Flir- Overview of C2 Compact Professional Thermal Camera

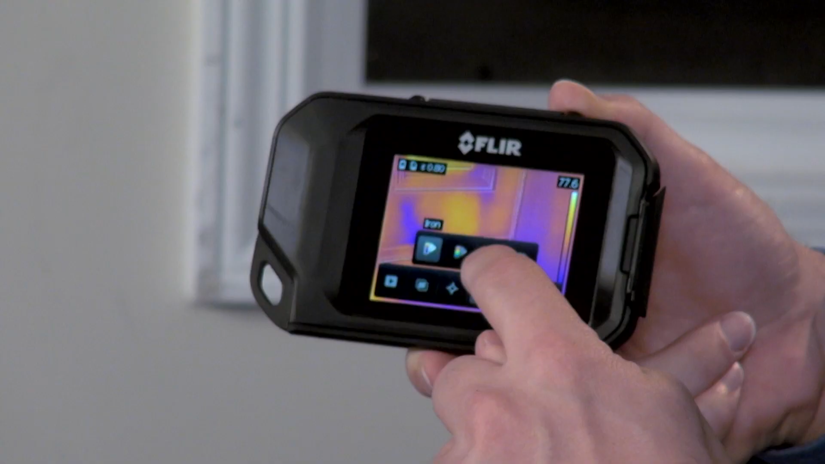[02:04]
choose a different color palette, access parameters for emissivity settings,
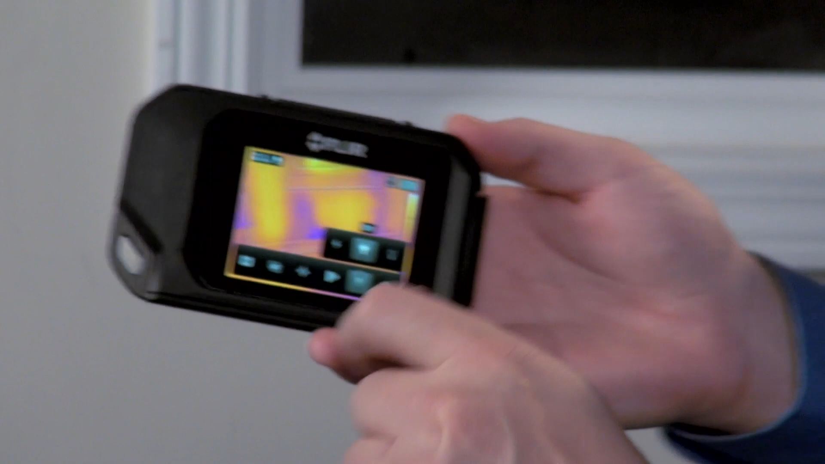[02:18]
Or set it to flash mode so it only comes on when you want to save a picture.
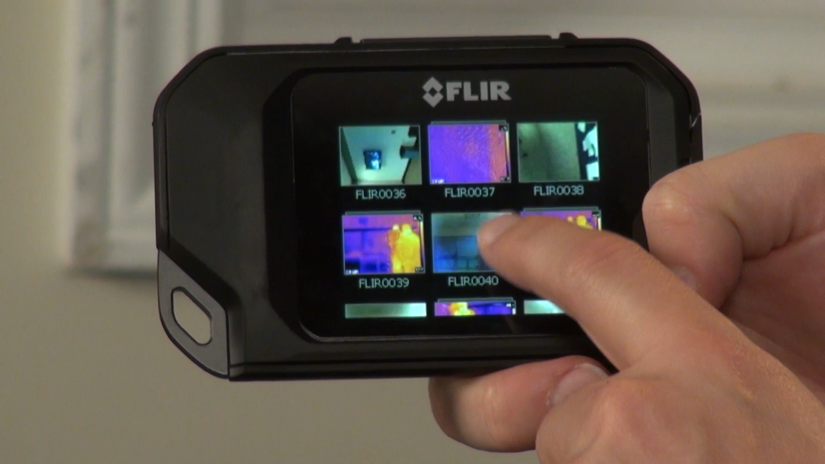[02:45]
You can review them in camera from the gallery or download them later to a computer using the USB cable that comes with the C2.
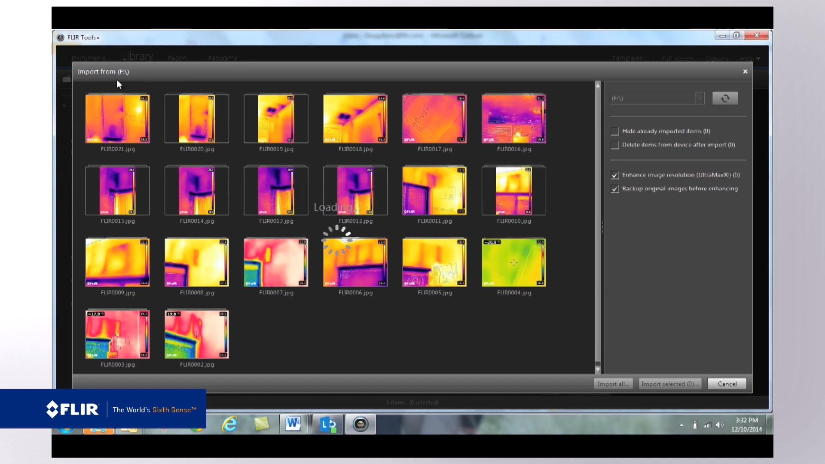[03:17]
It lets you open the images you've imported from the C2, go in, adjust the level and span to improve contrast,
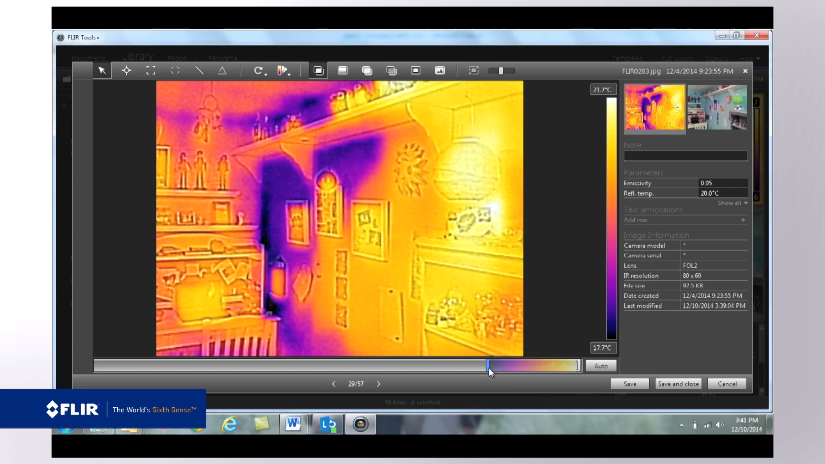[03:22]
On screen: scale top 21.7°C, scale bottom 17.7°C
change color palettes, and add additional measurement tools. But what's really effective are the reports you produce with your images in FLIR Tools.
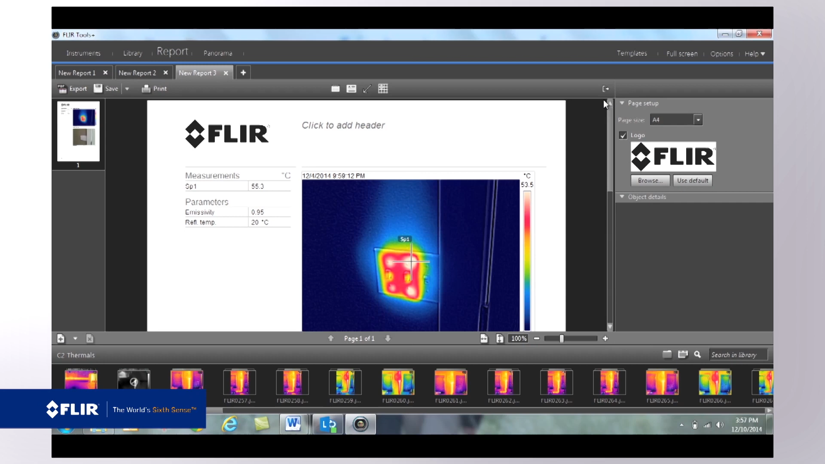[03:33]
On screen: spot 55.3°C, scale top 53.5°C
This is the kind of persuasive documentation you can put to good use to help you make a case for repairs and to prove you've successfully finished your work.